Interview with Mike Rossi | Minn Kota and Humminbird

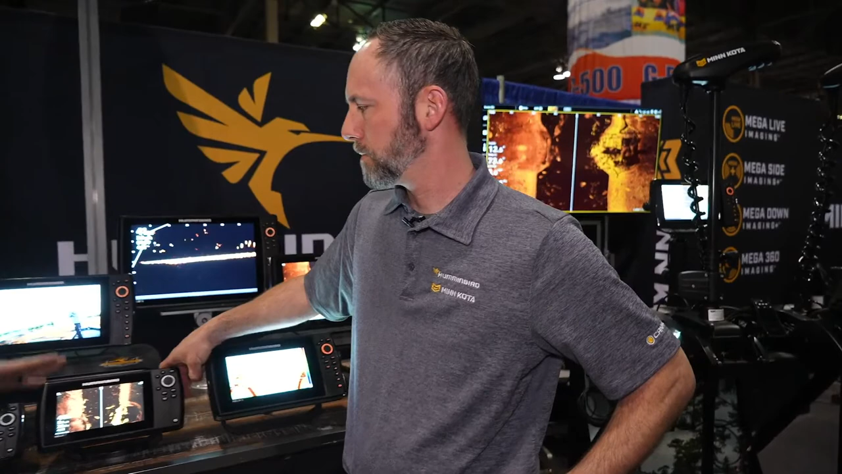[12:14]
advantages and benefits of two of our most popular offerings in the legend lineup with this Helix 5 and Helix 7 that you see here in the Hummingbird lineup. For sure. So we'll start with the Helix 5. So like I mentioned before, AutoChart Live is a program that's built into all of our units all the way down to Helix 5, as long as it has GPS.
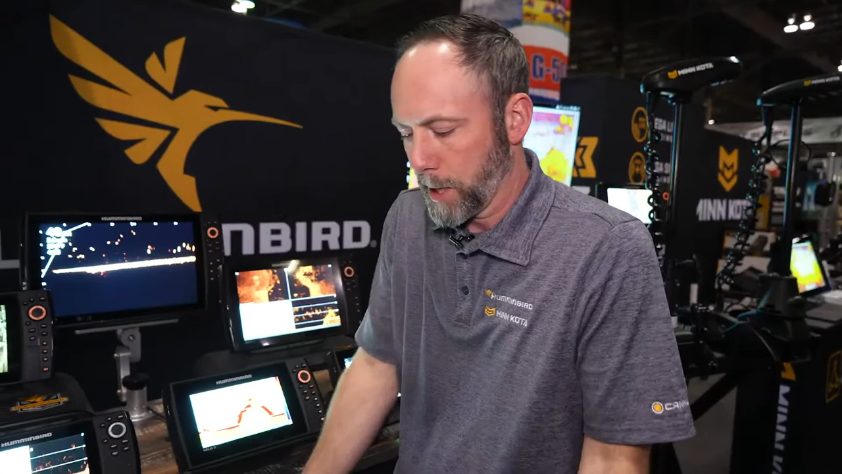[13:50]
Right in the beam and it's cone shape. So, you know, what you see there, you know, you're going to differentiate everything by color, you know, um, harder objects or larger objects are going to show up in red.
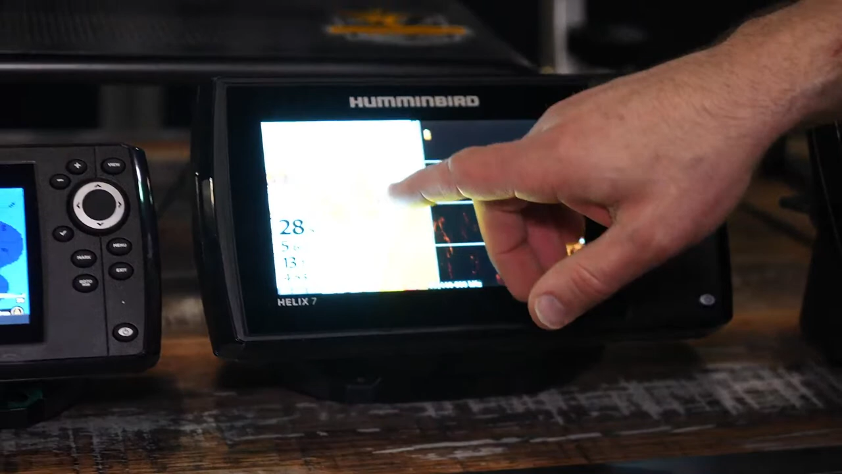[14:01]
And, um, but sometimes you won't know what you're looking at.
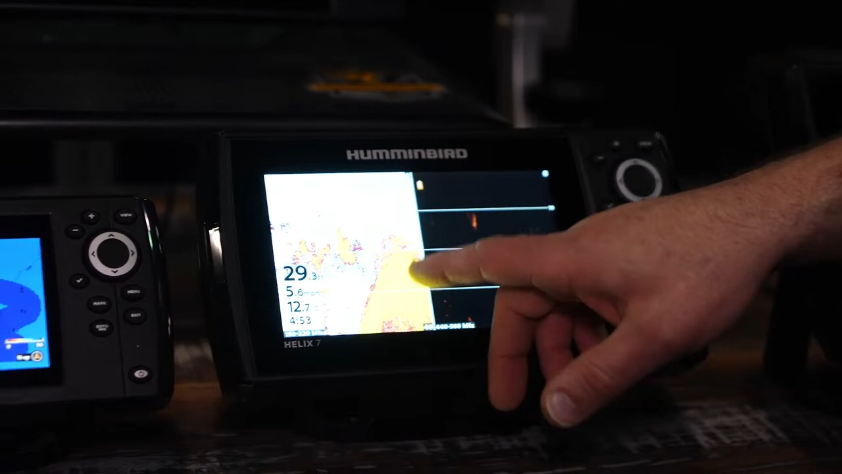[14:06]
So here I can see that there's something on top of this hump, but when I look at a down imaging screen,
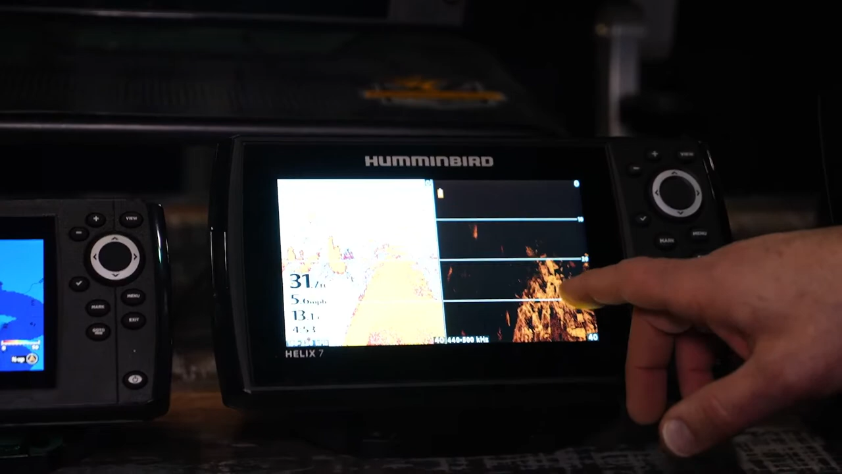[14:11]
I can see that it looks like there's rocks pile up on here, right?
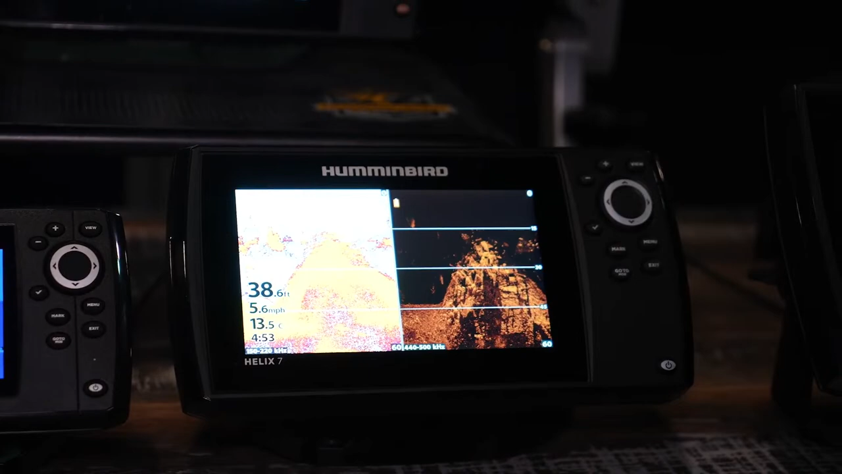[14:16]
On screen: depth 38.6 ft, water 13.5°C, speed 5.6 mph
So down imaging takes thin slices of sonar and builds up an image, gives you a more realistic, um, uh, image of what you're looking at, right?
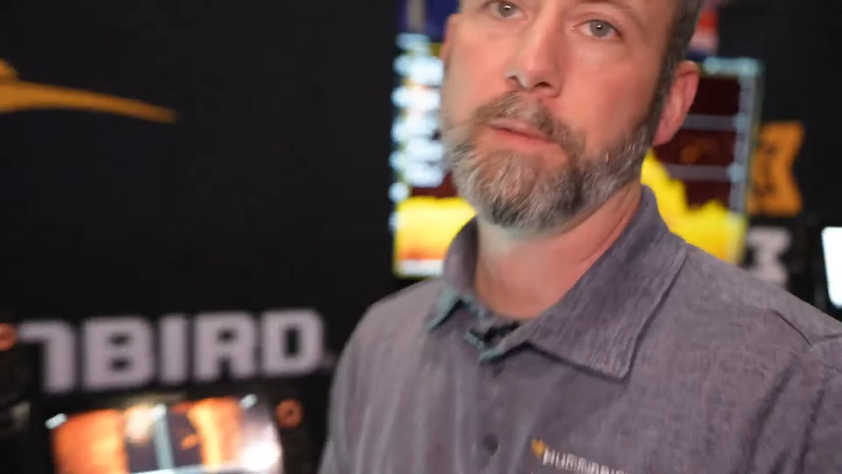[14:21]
So people like down imaging because it's the same perspective as a traditional sonar side imaging is the same idea, except now the beam goes out the right and the left. So now you have a bird's eye view of the bottom. So I could literally go to my side imaging screen
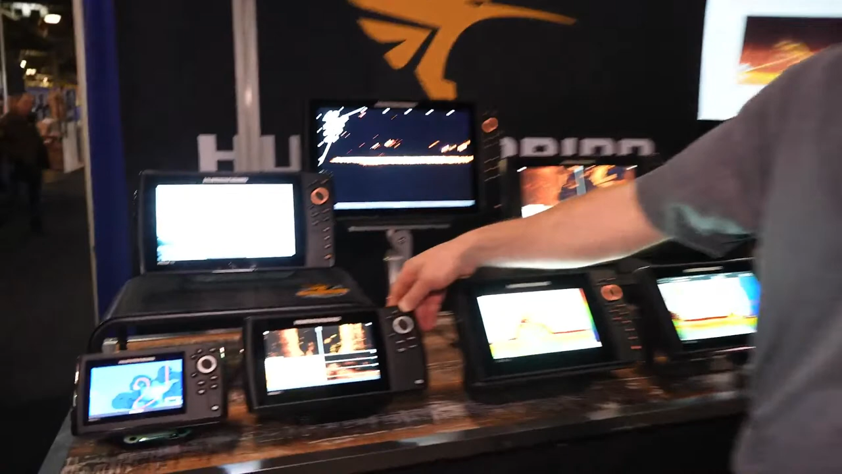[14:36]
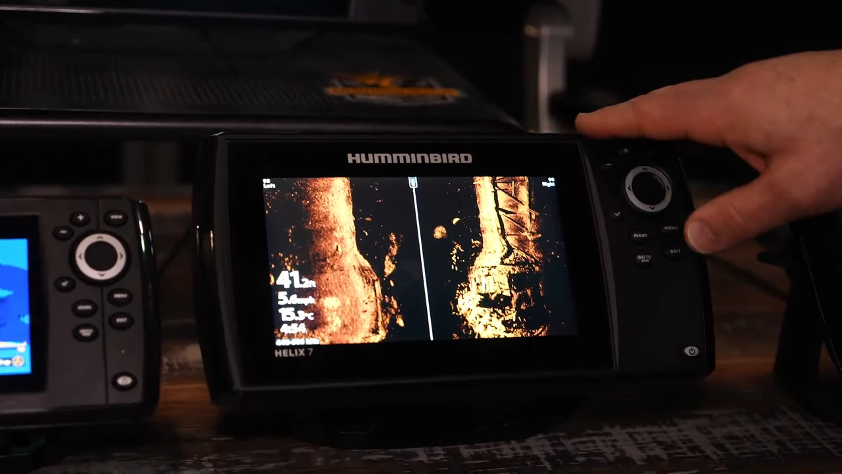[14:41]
and here's your boat. Everything here is behind you. The water column is here. This is left and right.
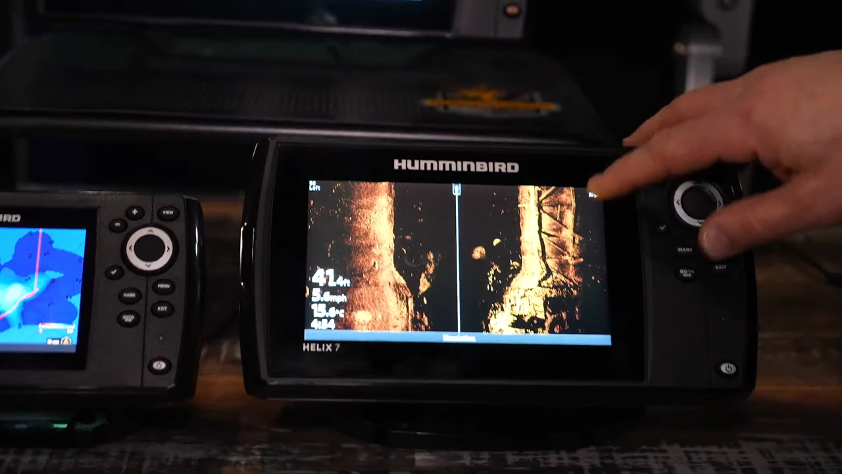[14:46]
And I can actually go out to depending on the model, some of them up to 200 feet, um, per side, right.
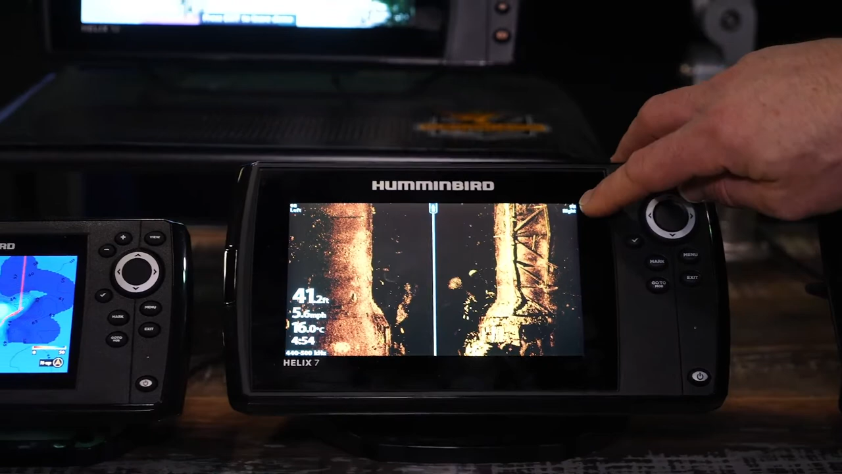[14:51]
On screen: depth 41.2 ft
So up to 400 feet of coverage. So now I'm looking for structure, right?
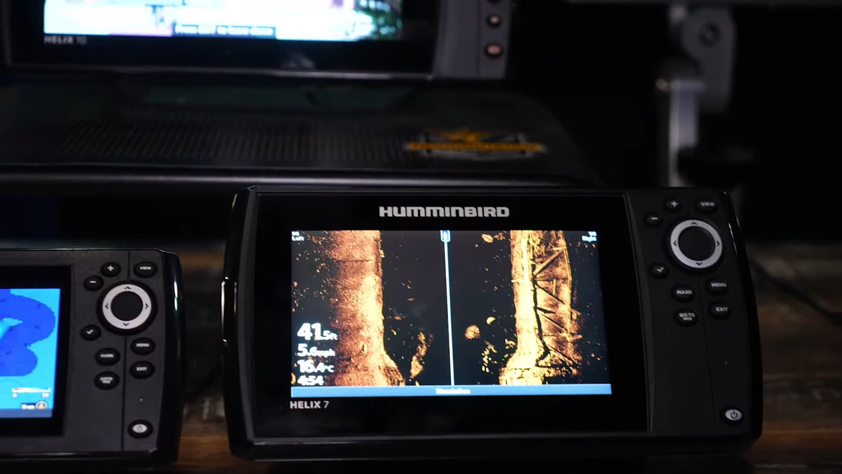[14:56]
So to answer your question, Jesse, um, you know,